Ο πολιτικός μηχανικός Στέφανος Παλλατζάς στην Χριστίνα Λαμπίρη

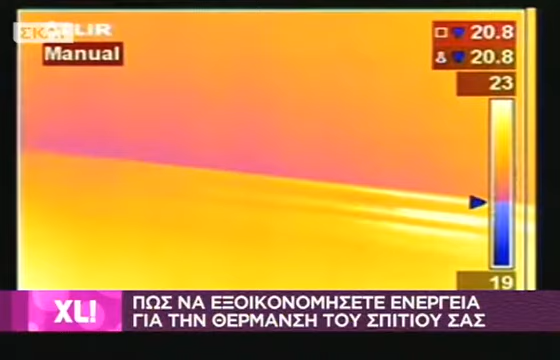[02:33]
Με αυτόν τον τρόπο μπορούμε όλες τις απώλειες που βλέπουμε. Βλέπουμε εδώ χαρακτηριστικά οι γωνίες. Πώς χάνεται εδώ, πώς έχουμε απώλεια θερμότητα στο συγκεκριμένο σημείο.